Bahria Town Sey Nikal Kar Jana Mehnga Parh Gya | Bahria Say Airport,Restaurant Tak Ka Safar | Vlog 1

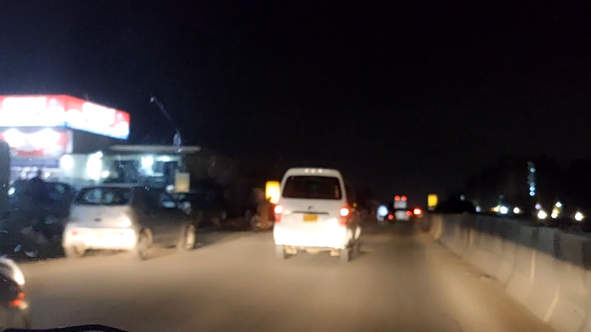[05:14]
थोड़ा आवाज निकाले ना जिस जगह से हम गुजर रहे हैं यह मलीर केंट के सामने वाला जो रोड है तक गरीबं तक देख रहा हूं यह काम चल रहा है यह छोटी सी रोड है और इस रोड के उपर अगर एक रिक्षा भी खराब हो जाए तो आपको